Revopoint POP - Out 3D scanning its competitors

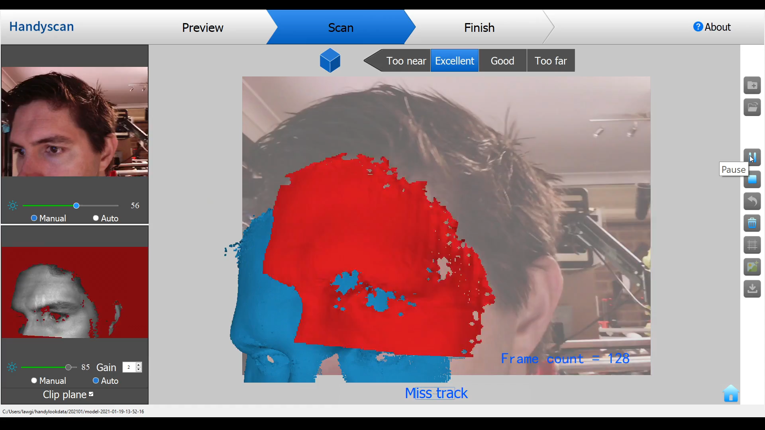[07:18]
involves moving slowly around the object until your entire object is scanned.
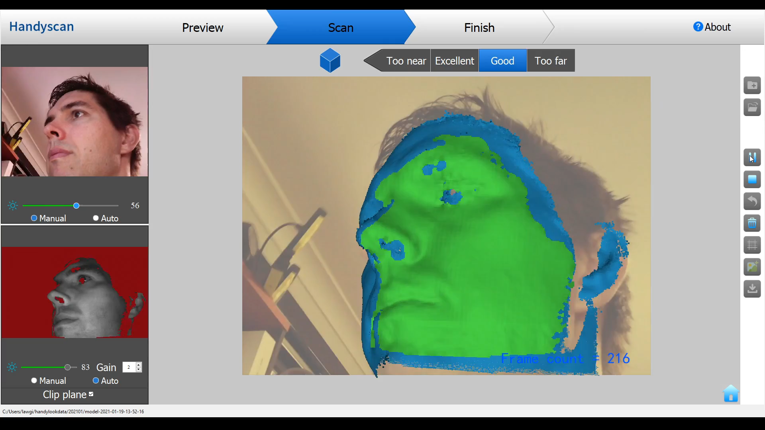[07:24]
If the preview goes red it means you've moved too quickly and tracking has been lost and you simply move back to a known location until the two sync together.
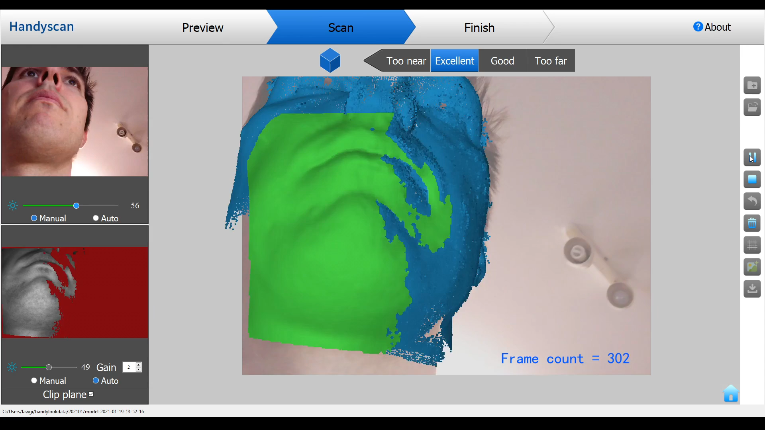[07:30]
When you're happy that you've captured enough data you click stop and then all of the point cloud will be fused together automatically and even for complex scans on a slower computer this is generally done in under a minute.
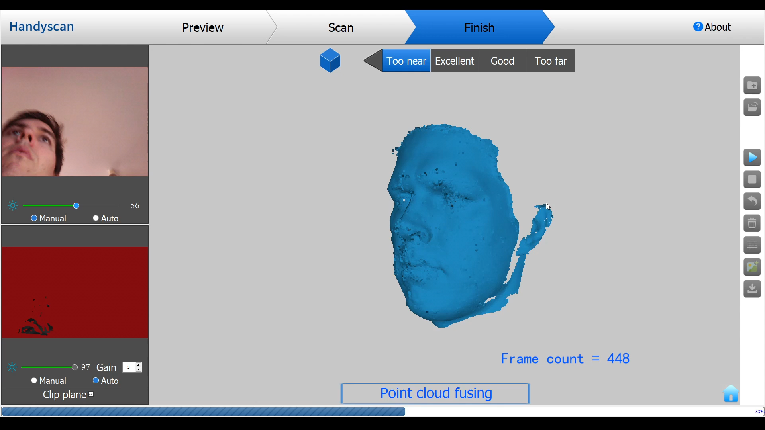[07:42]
At this stage it might look like a solid 3D object but it
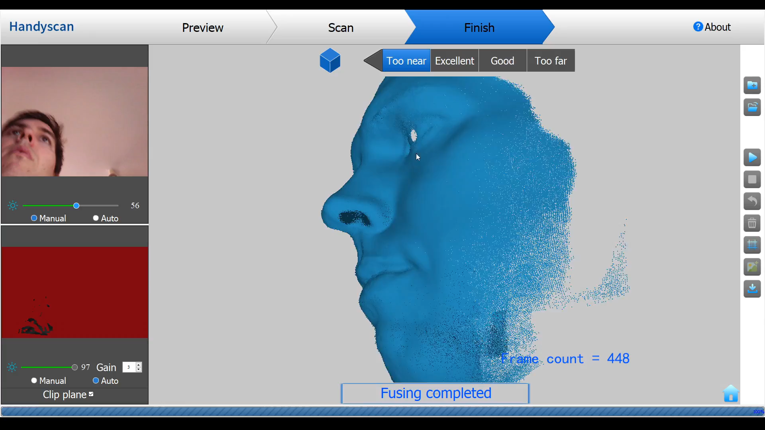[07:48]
is only a point cloud and if we zoom in that becomes very apparent. Therefore the next step is to click on the mesh button. That will give you a confirmation box and once we click yes in under a minute our point cloud will be turned into a mesh or surface. This was the very first 3D scan that I did and I have to say I was truly impressed.
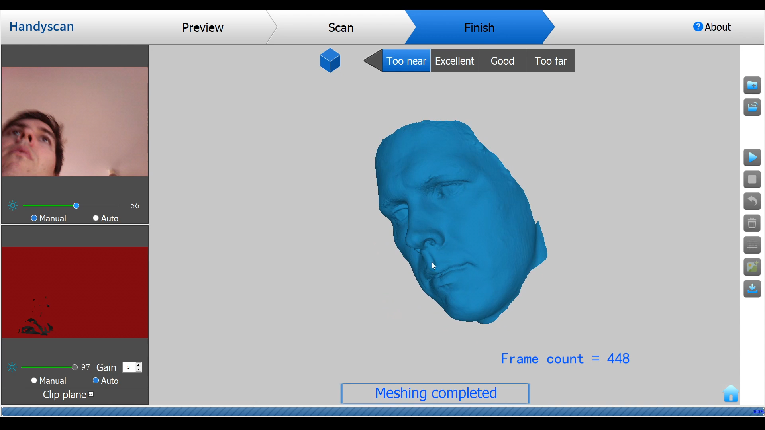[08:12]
There's way way more detail than the Kinect sensor and structured light scanning of faces is pretty much impossible because it's so hard to hold still for the amount of time required. When you're done you can export in ply, obj or sdl file formats.
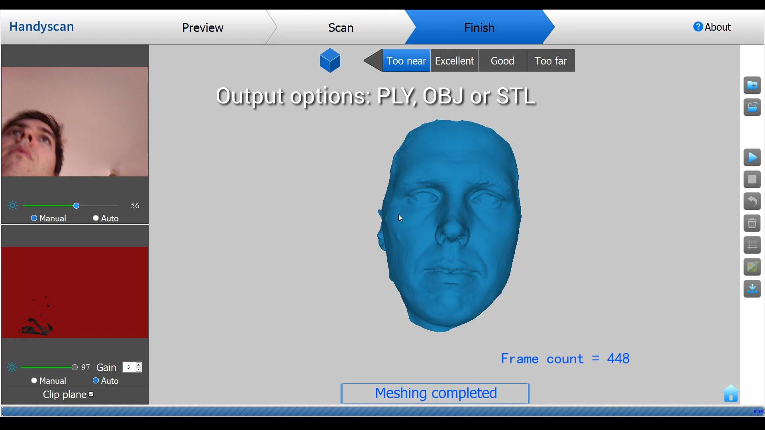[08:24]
Now the kit does come with a turntable and it works in much the same way.
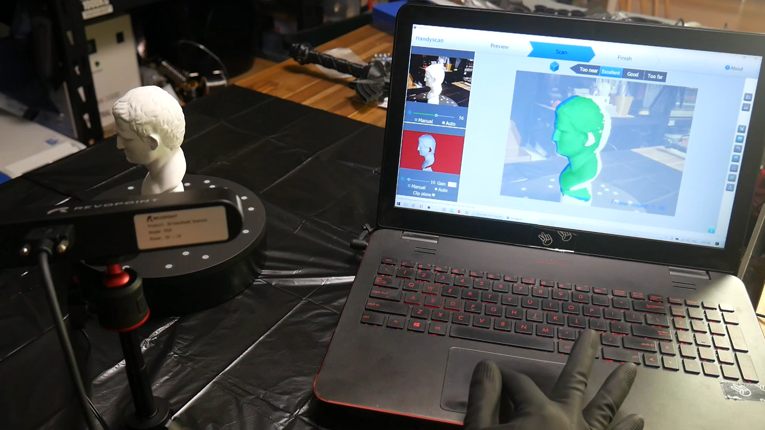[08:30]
The object is rotated by the turntable rather than the scanner moving around the object when you use it by hand. Once it's done a full rotation you can pick up the object and rotate it to the top and bottom to make sure all of the geometry is captured.
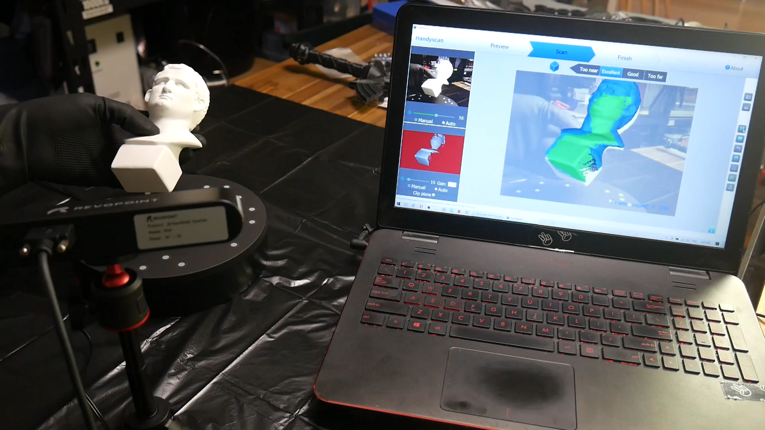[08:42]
You might be wondering whether you need to use the gloves and the answer is yes. As you can see the bare skin is picked up by the scanner and will become part of your 3D object.
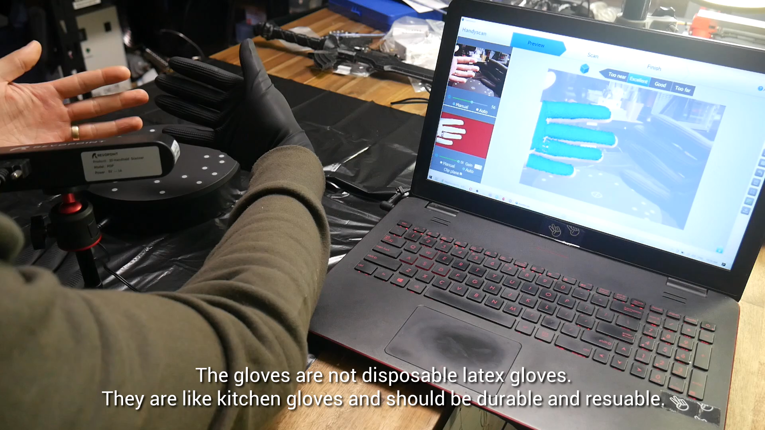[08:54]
Again we go through the process of making a mesh and then exporting a file. Here are the results of this scan. I think they're pretty reasonable.
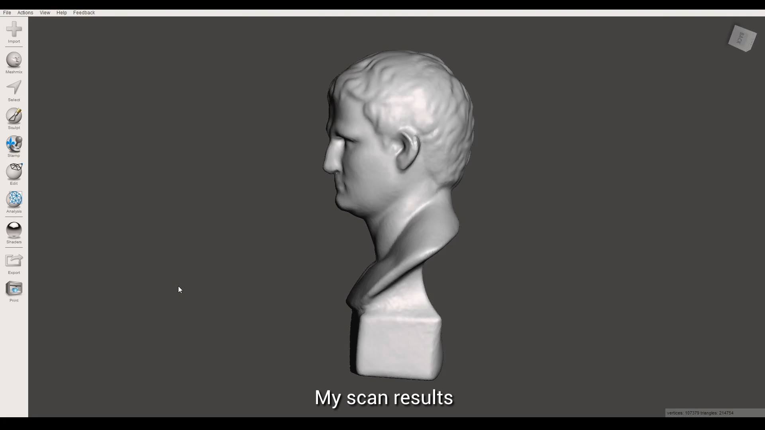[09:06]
They could do with a little bit of smoothing in post processing but this file is printable. I'd also say my results are on par for detail with the demonstration video.
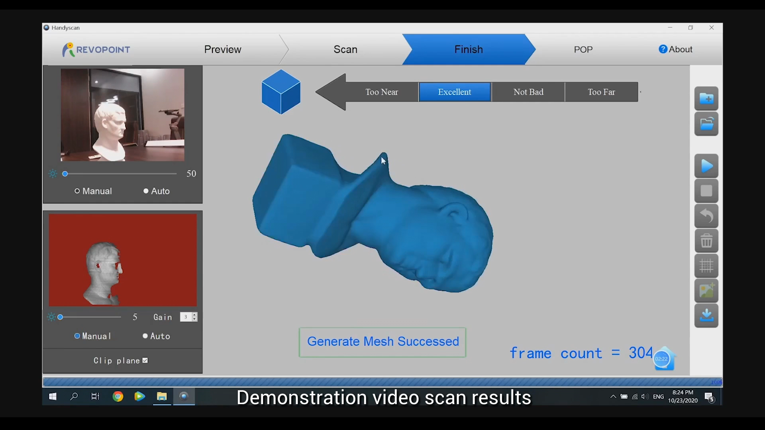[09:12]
There's actually a second piece of software that comes with the package and it's intended for post processing.
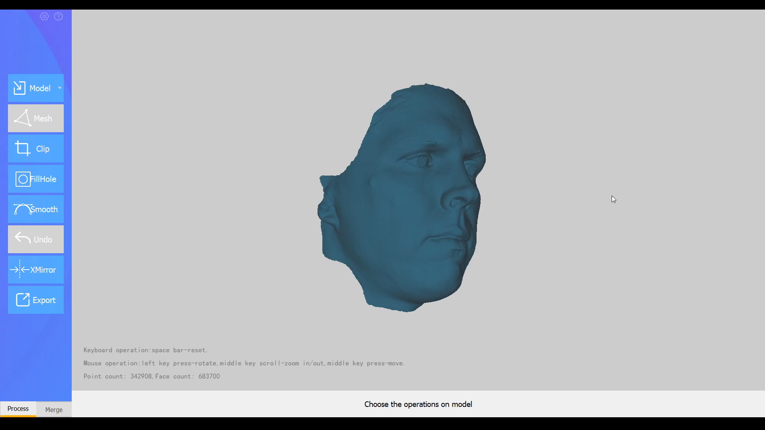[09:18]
The first tool and one of the most useful is the crop or clip tool.
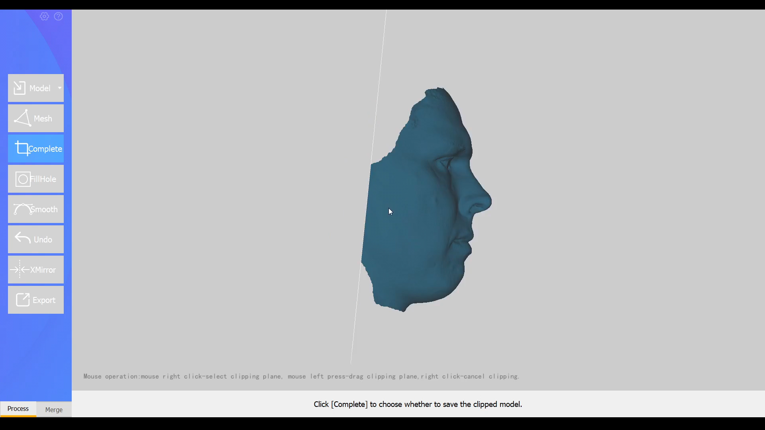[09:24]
We can draw a line and then adjust our plane and use it to chop off parts of the model that we don't want.
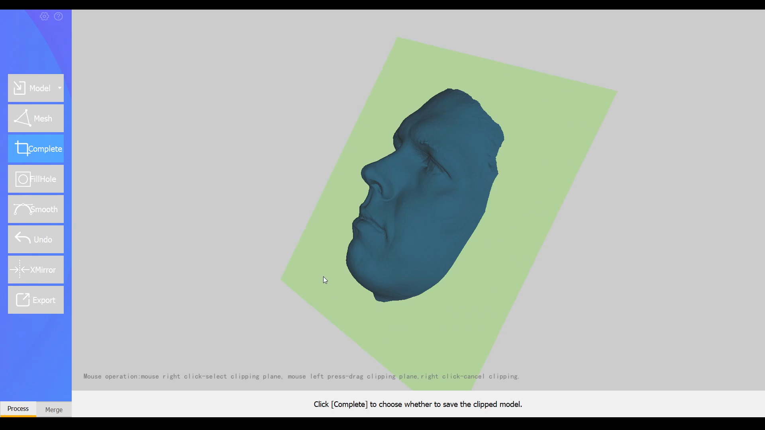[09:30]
We have a fill hole tool and that will attempt to fill any holes or gaps in on our thready model and in the case of this face.
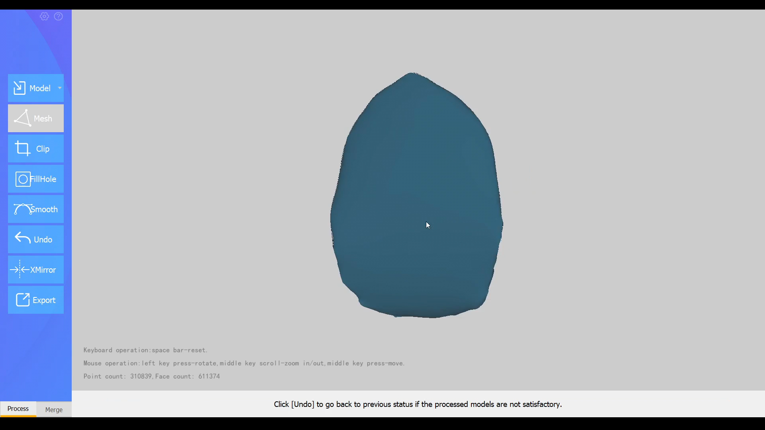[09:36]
That means turning it from a surface with no thickness to a blobby object.
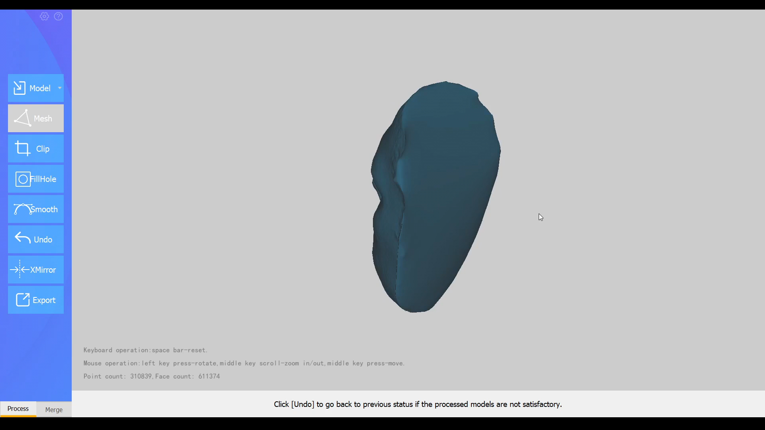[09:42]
The smooth tool does exactly what it sounds like smoothing out some of the bumps on the surface that come from the point cloud scanning technique. Here's the smoothing before and after in mesh mixer. As you can see it does smooth it out but it also seems to lose just a little bit of detail.
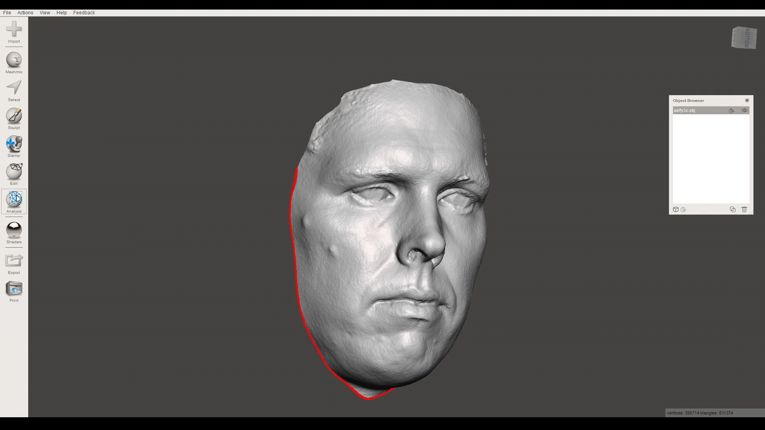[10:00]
Now I've found that the exported models from this software weren't quite watertight but importing them into mesh mixer made it really easy to close the gaps. Also like every 3d scanning method that I've used there's going to be artifacts left behind that still need to be manually tidied up.